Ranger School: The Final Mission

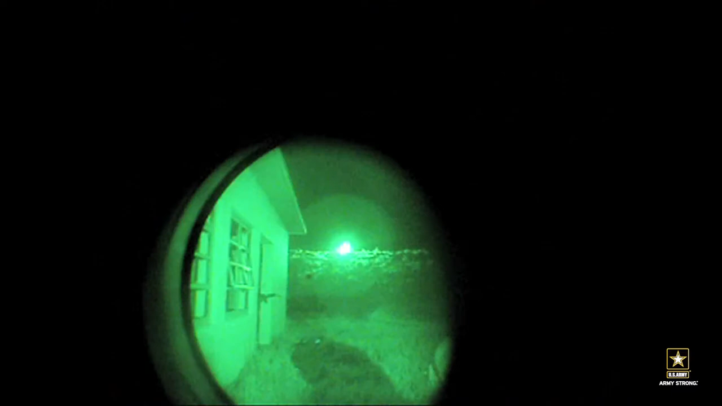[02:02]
They assaulted the objective, took out all the opposition force.